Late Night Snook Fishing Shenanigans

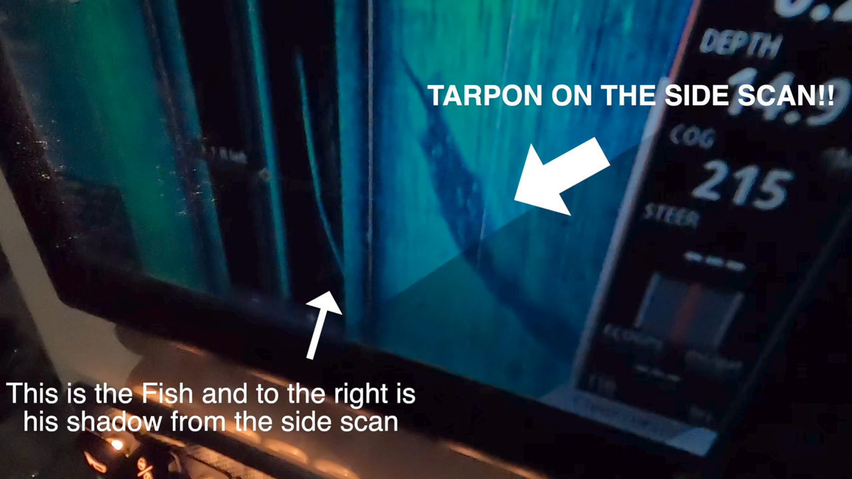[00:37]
Yeah, I just can't see with the fucking trolling motors. Oh, right there.